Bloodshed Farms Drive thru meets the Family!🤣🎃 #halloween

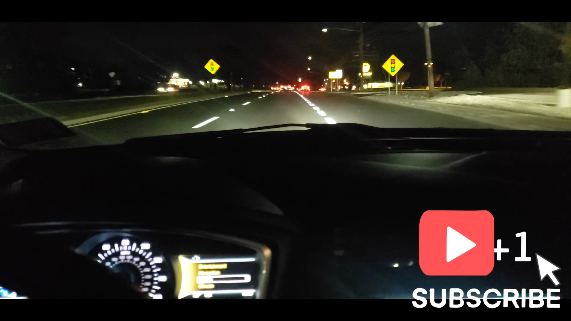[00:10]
All right, we on the road. So we going to Bloodshed Farms.
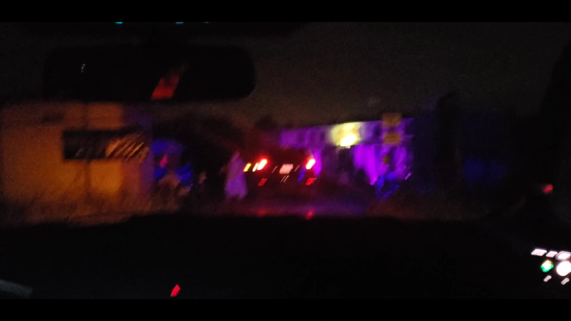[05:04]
Over here? I saw him walk behind.
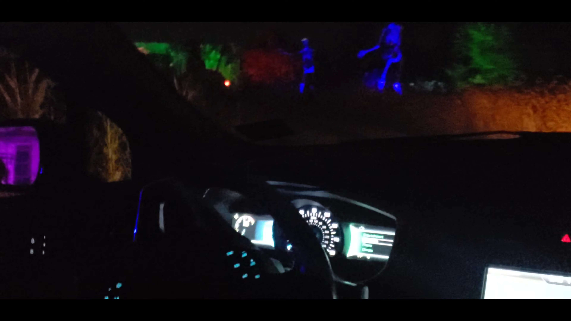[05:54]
Wow, look at the sky. I'm not the camera. The sky is wild. Who is Harry?
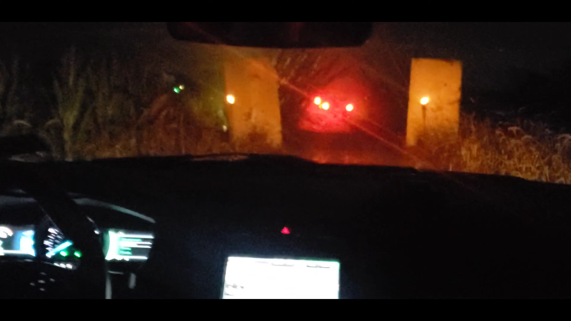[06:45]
right, Jay. That was supposed to be the nun. Jay, is this the field you ran into? I think it was. Yo, what is it? Oh, snap. Oh, what is that?
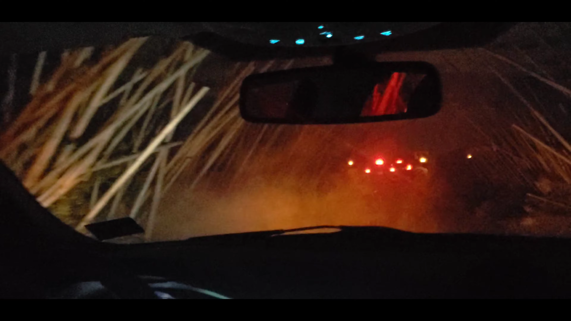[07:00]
Oh, she kept saying, let me in. Yo, this thing looked crazy, man. Oh. Mommy, clean the mouth up here. Braylon, you are presently behind me. Braylon, get out. I'm not prepared. What in the world?
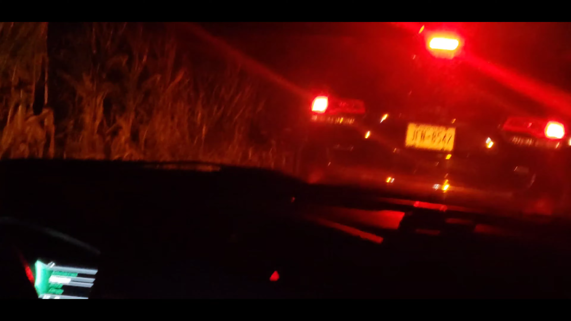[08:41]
I'm telling you, she sounds like somebody killing her. What was that? What the heck was that?
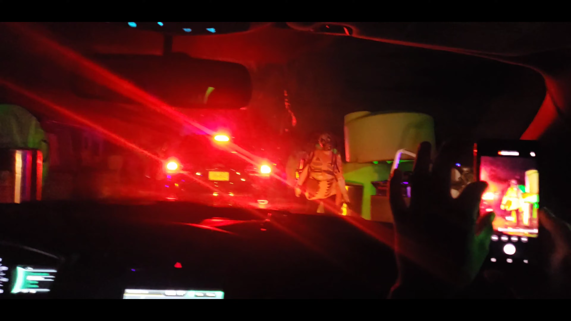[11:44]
Here they come. Get prepared to be scared. Oh, my gosh.
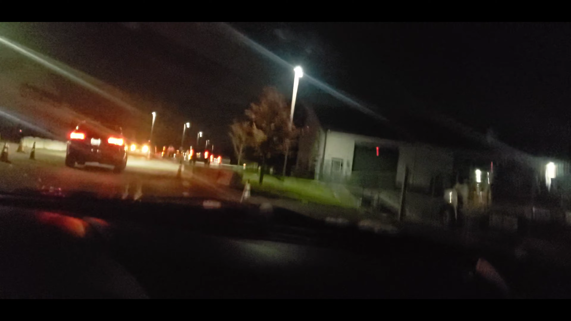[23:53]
Hazards off, all right? All righty. You too. Oh, well, we did it again, y'all.